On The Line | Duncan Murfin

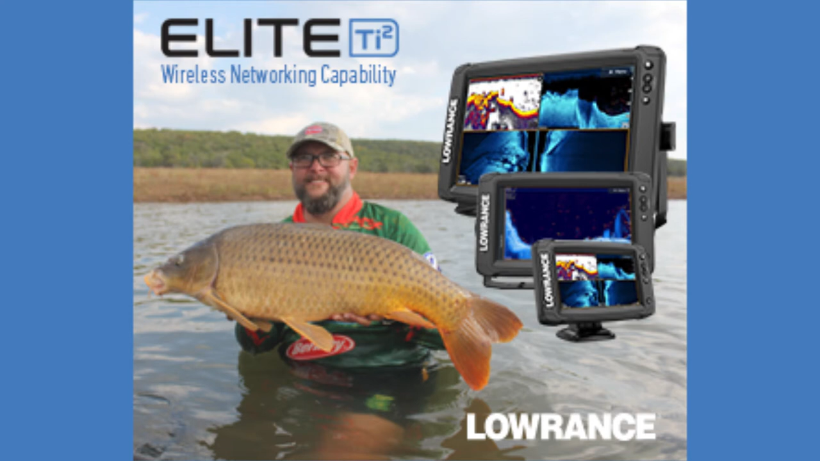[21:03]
wireless networking capability now and see what is lurking below okay great so now i'm a premium member so what else can i get and what can i see